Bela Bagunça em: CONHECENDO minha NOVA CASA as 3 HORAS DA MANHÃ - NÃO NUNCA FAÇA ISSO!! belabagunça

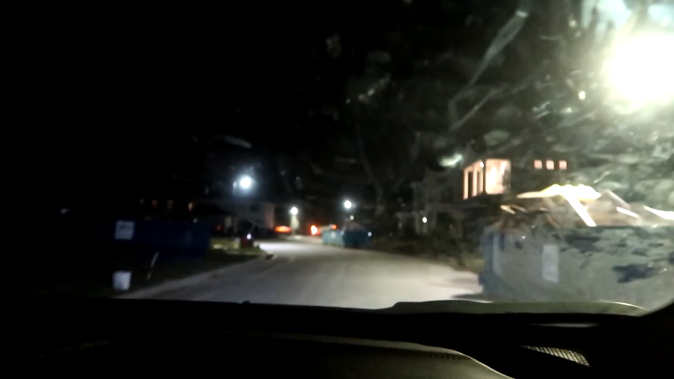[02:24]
Um caminhão ali, vocês estão vendo. Um caminhão, mamãe, cuidado.
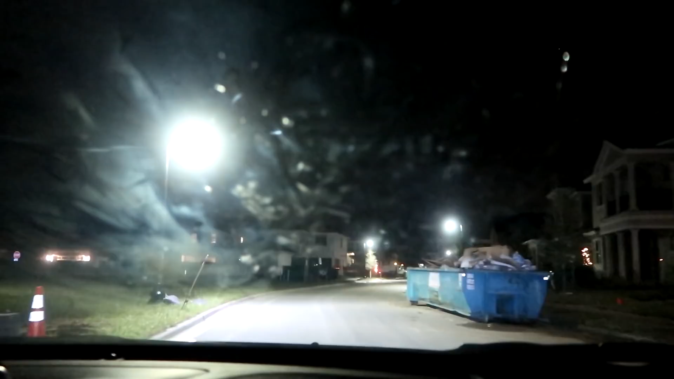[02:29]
Por que que tem um caminhão no meio da noite? Ele tá virando pra cá.
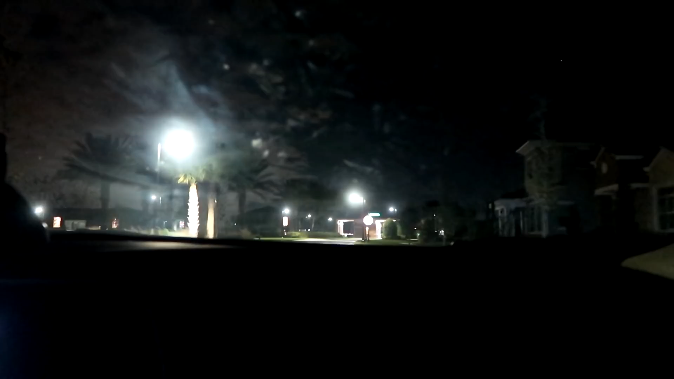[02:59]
Gente, olha que nós já estamos chegando. Tá muito escuro, principalmente essa parte onde a nossa casa tá. Tá muito, muito escuro. Tá ainda mais claro na câmera do que tá na vida real. Mas olha isso, não tem nenhum poste pra lá. Olha aqui. Mamãe? Oi, filho.